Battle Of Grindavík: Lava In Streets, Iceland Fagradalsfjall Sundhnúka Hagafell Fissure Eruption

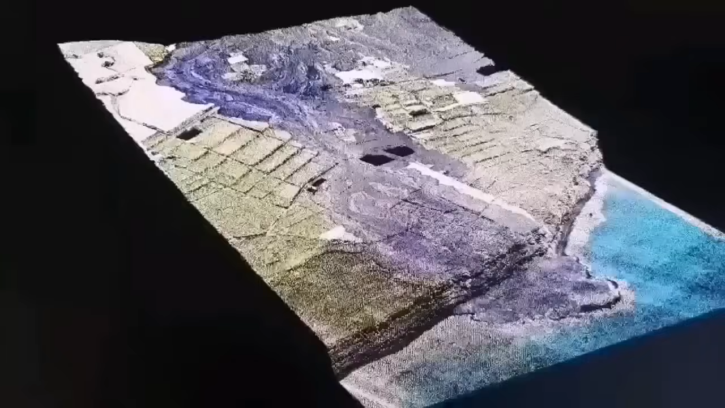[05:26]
3d model we have created and it shows the lava flow where it ended i want to see the
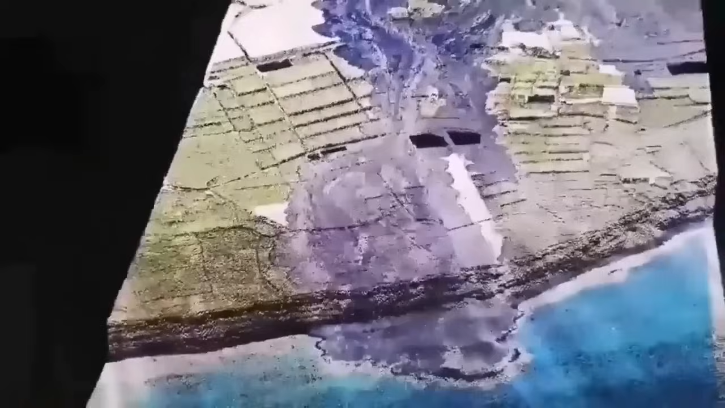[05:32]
older ones you can see that they are created layered lava as cliffs that we see
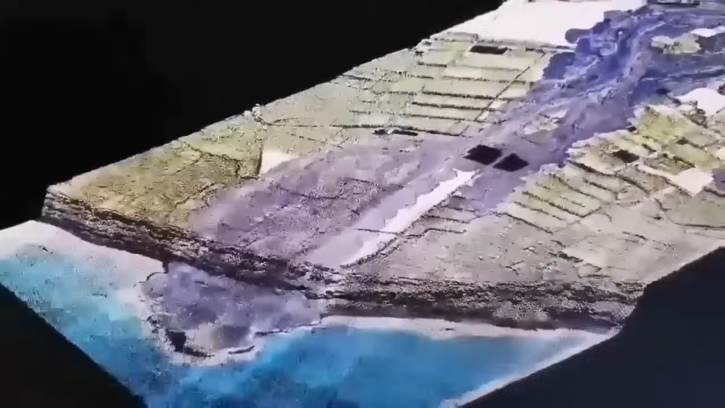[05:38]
it's apocalyptic view it's a very strange phenomenon